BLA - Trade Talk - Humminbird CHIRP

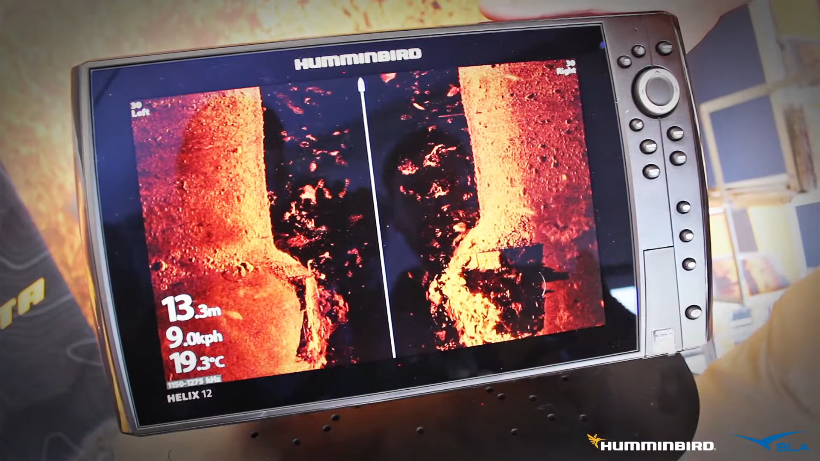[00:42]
On screen: depth 13.3 m, water 19.3°C, speed 9.0 km/h
So the unit we're looking at now is the Helix G2N Mega Imaging Unit. We've got full chirp in Mega Imaging.
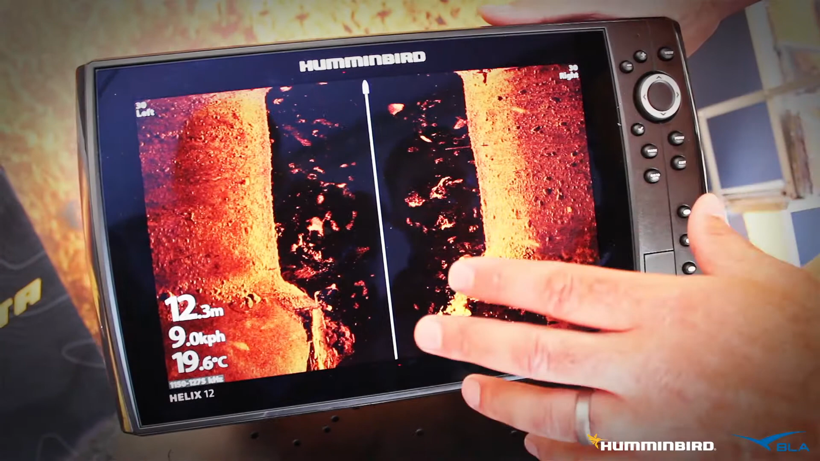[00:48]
On screen: depth 12.3 m, water 19.6°C, speed 9.0 km/h
The first thing I'm going to show you is that we're showing our bandwidth of chirp in the bottom.
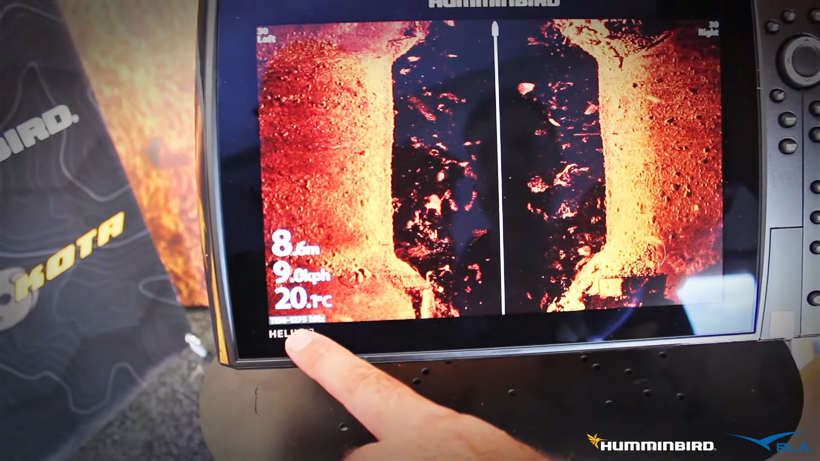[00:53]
On screen: depth 8.6 m
So we're running, at the moment, we're running between 1150 and 1275.
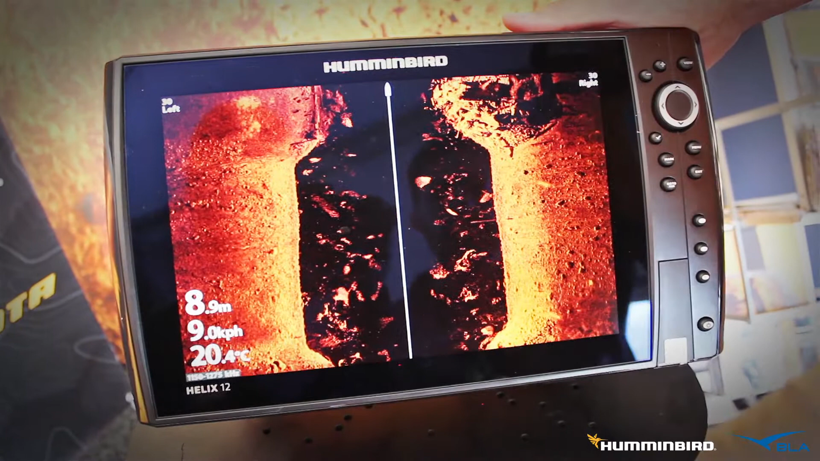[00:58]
On screen: depth 8.9 m, water 20.4°C, speed 9.0 km/h
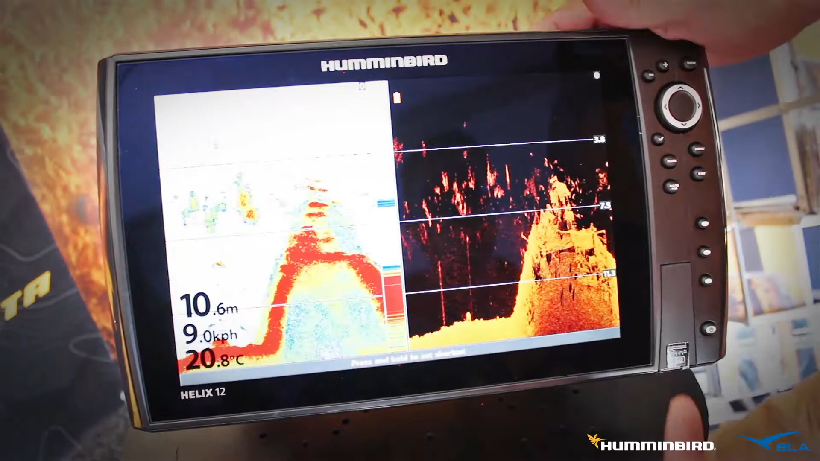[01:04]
On screen: depth 10.6 m, water 20.8°C, speed 9.0 km/h
If we go to our other sonar technologies, we can see also on the bottom of this screen, we're running the same in our down imaging, and in standard sonar, we're chirping 175 to 225.
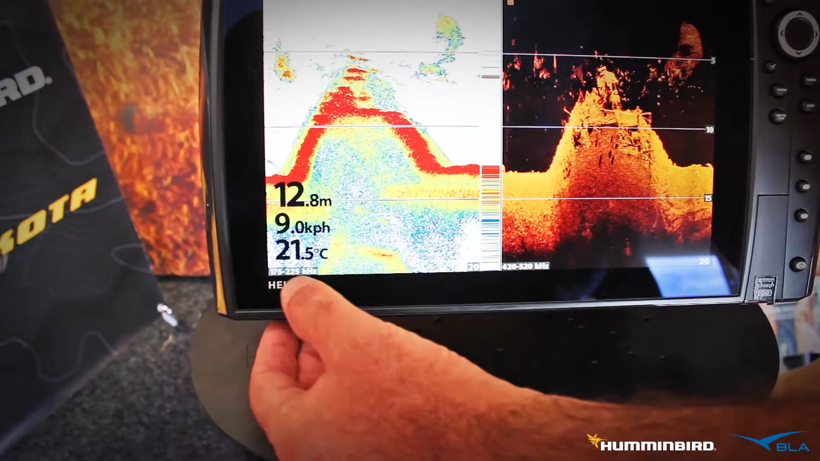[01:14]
On screen: depth 12.8 m, water 21.5°C, speed 9.0 km/h
What we can do in the menu system with these units is
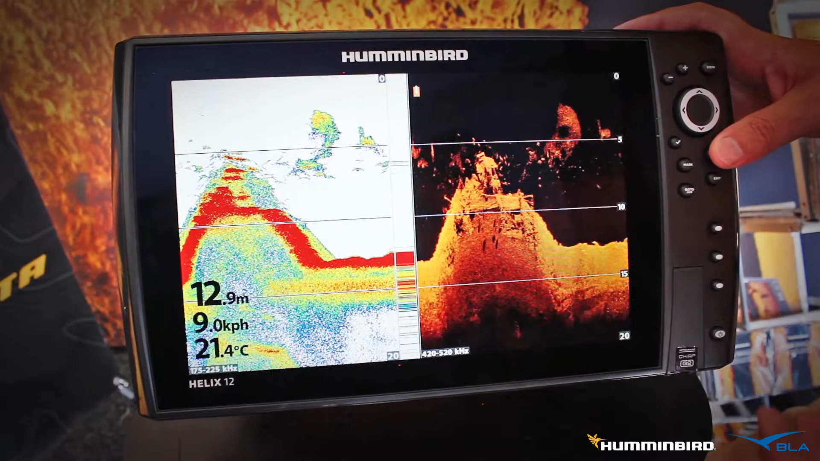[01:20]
On screen: depth 12.9 m, water 21.4°C
actually change the bandwidth in which we're running. In certain circumstances, slightly moving that frequency bandwidth will improve your overall signal strength and picture on your screen.
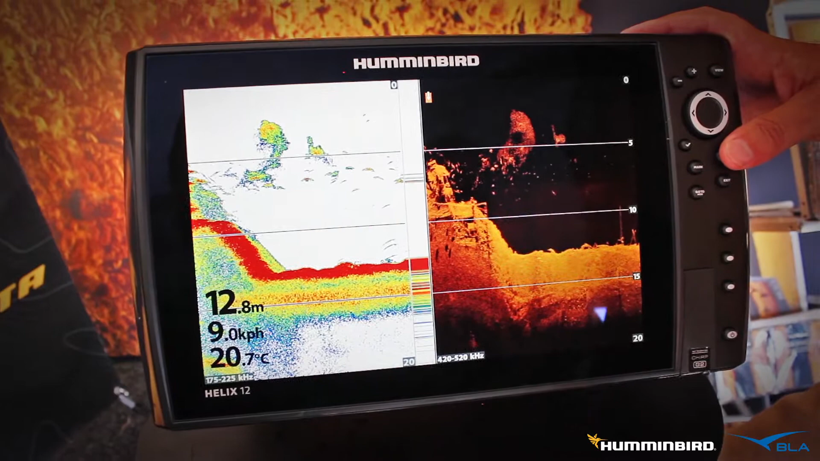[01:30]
On screen: depth 12.8 m, water 20.7°C
So if we go into the main menu,
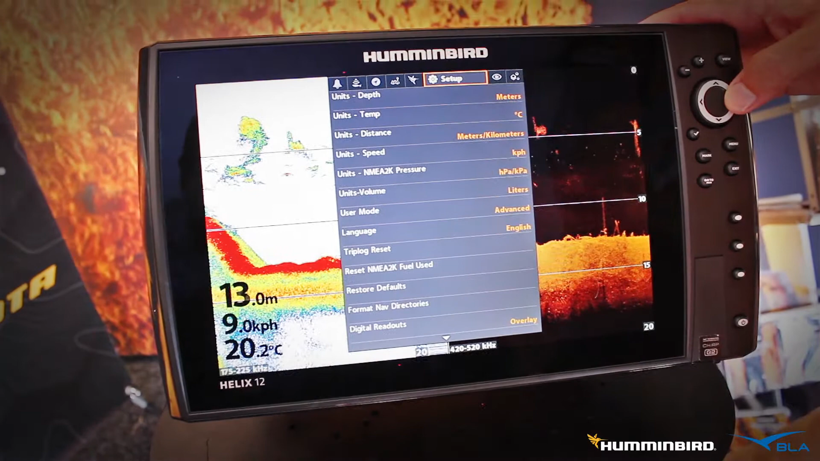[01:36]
On screen: depth 13.0 m, water 20.2°C
we go across to setup, and down the bottom here, we can see chirp configuration.
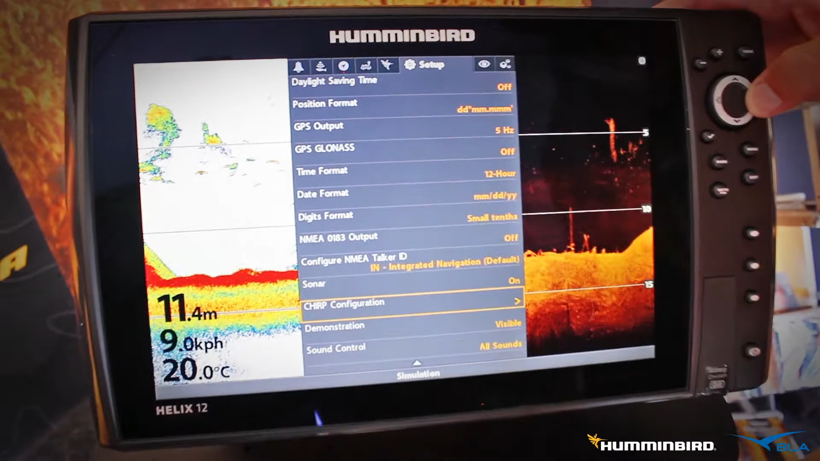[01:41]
On screen: depth 11.4 m, water 20.0°C, speed 9.0 km/h
If we arrow across there, we can see here we have the ability to turn 2D chirp mode on or off, down image chirp mode on or off, and side image chirp mode on or off.
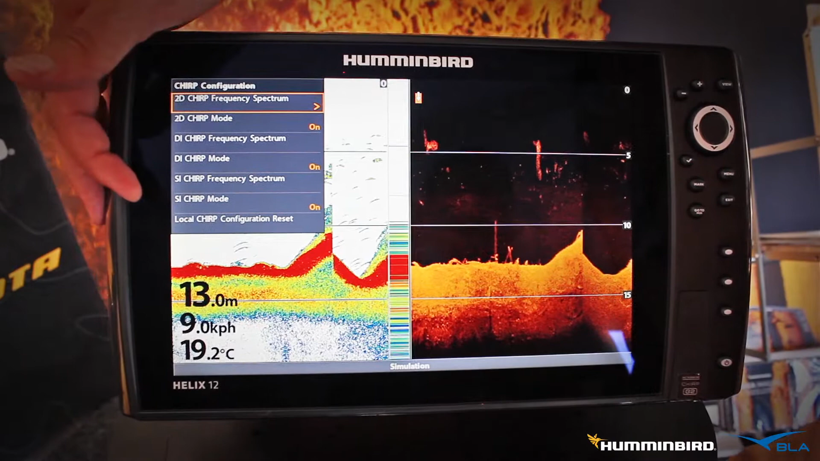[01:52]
On screen: depth 13.0 m, water 19.2°C
The other thing we can do is play around with the frequency spectrum. So if I arrow across on that, this is where I can change the low end of our standard sonar. So we might want to move that up to 85, and then the high end of that spectrum we can drag down. And we can do the same with the high frequency chirp, we can manipulate it. So it's very important to be able to do this because you'll find in different conditions, different water types,
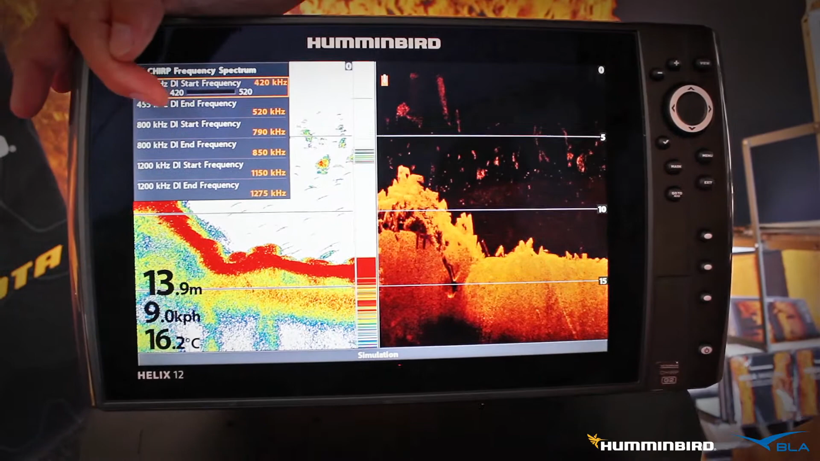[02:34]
On screen: depth 13.9 m, water 16.2°C
a different frequency spectrum will work a lot better. We can also do the exact same thing with our down image through all the down image frequencies, 455, 800, right through to mega imaging. And the same with our side imaging.
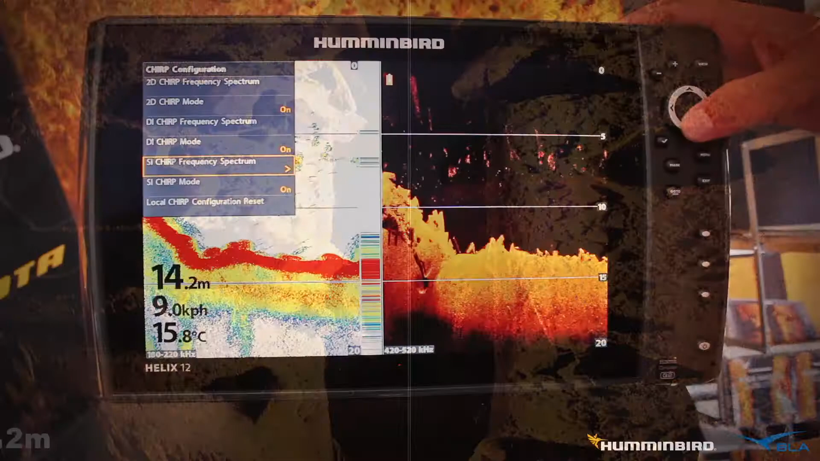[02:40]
On screen: depth 14.2 m, water 15.8°C
We can go, we can adjust our 455, our 800,
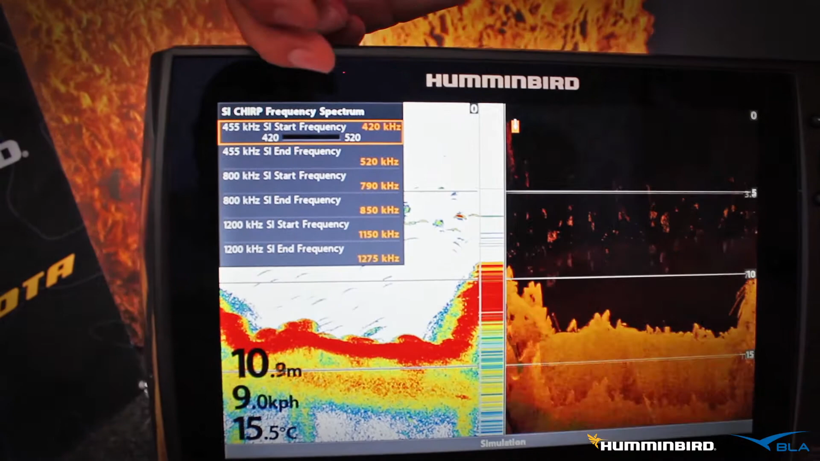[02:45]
On screen: depth 10.9 m, water 15.5°C
and our mega imaging chirp bandwidth range. We can also turn it on and off whenever we want.
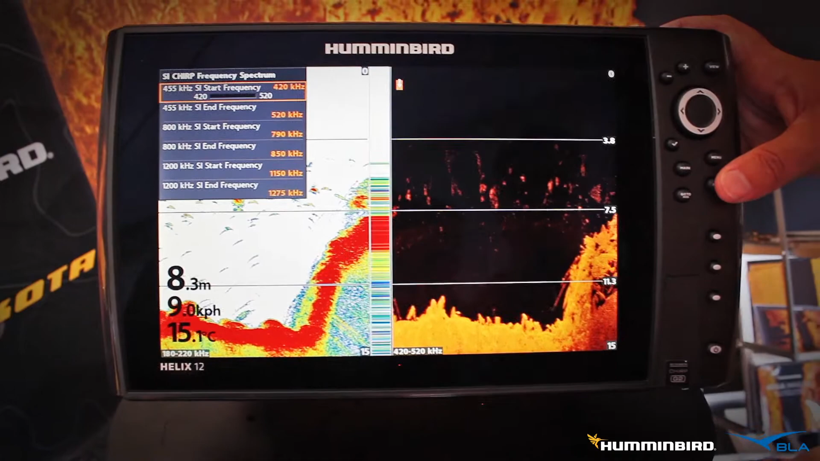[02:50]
On screen: depth 8.3 m, water 15.1°C
One of the advantages of chirp sonar is being able to look at a broader bandwidth of frequency.